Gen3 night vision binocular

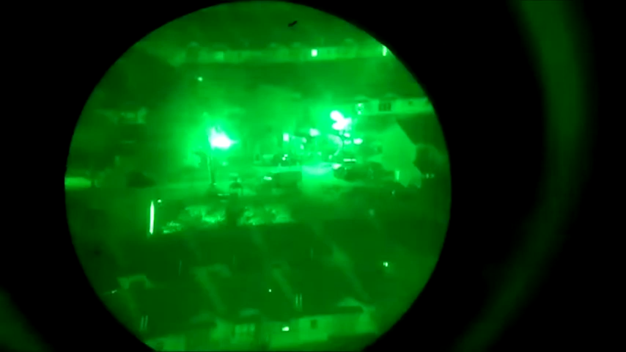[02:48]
Here you see the surveillance. You can also see the Ma.